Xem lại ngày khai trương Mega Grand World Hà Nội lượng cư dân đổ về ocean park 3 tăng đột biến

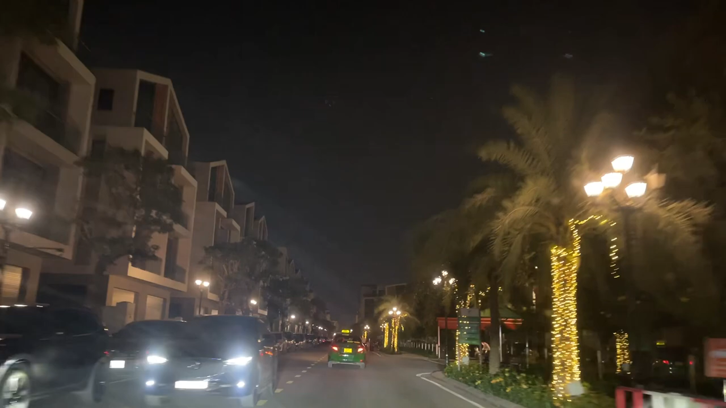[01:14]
cho người dân của Vinhome, cư dân của Vinhome. Và đặc biệt cư dân của Vinhome như các bạn thấy không, quá giàu, siêu giàu. Cái lượng xe máy này bên tay phải các bạn nó cực kỳ ít, chỉ có ô tô xếp ghê gớm chưa.